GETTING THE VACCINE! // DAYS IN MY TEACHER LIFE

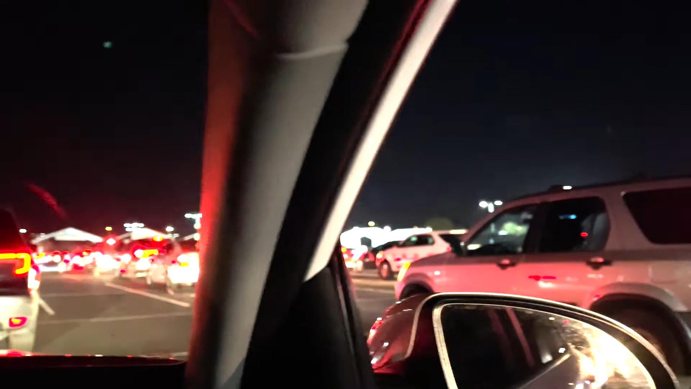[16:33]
here we are we're up closer to the front right up there is where the shot will happen um getting a little nervous it's gonna be fine